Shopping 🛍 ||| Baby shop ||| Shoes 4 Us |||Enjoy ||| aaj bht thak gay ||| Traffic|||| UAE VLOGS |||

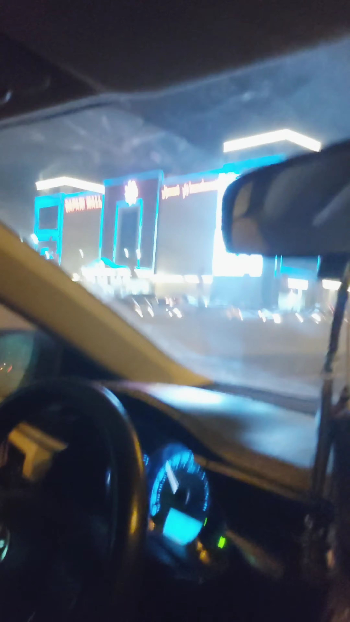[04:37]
اور اب یہ راستے میں آپ دیکھ سکتے ہیں کہ کافی زیادہ ٹرافک ہے
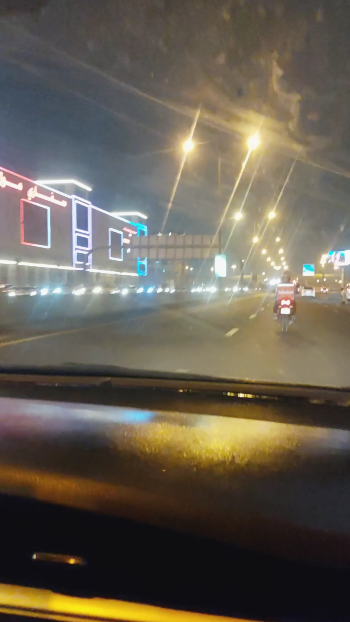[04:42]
اور لیکن ہوفیلی کہ ہمیں آگے اتنا ٹرافک نہ ملے